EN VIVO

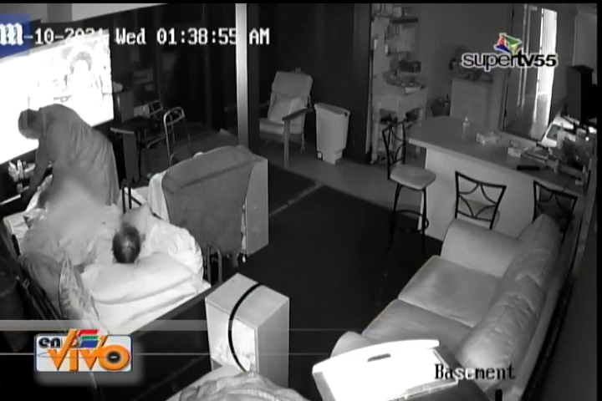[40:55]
Miren ustedes ahí, lo están dejando acostadito, arropadito, muy bien.
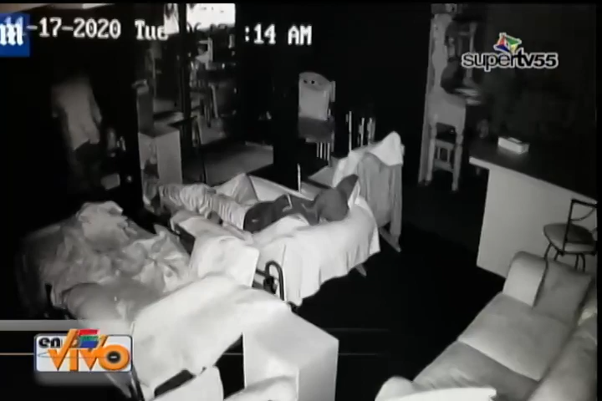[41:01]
Pero miren este hombre, viendo televisión, él se levanta, se va hacia atrás, se cae, él lo mira y nada, como si nada, sigue mirando televisión, pero todo eso estaba quedando filmado.